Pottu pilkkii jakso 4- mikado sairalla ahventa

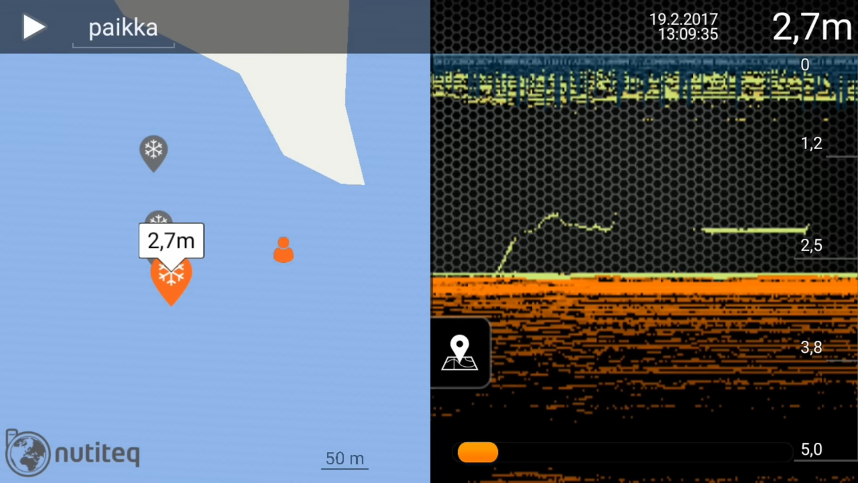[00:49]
On screen: depth 2.7 m
2 metriä. 2,8 metriä. Minä tästä löyvän suoraan kun... Minä kävelen vaan sinne päin, niin... Tuo ukko näyttää sitten kun ollaan kohdalla. Se oranssi ukko liikkuu kartalla sitä ja mukko ruuunen kävelen. Tänään pystyy sitten lehtimaan niitä.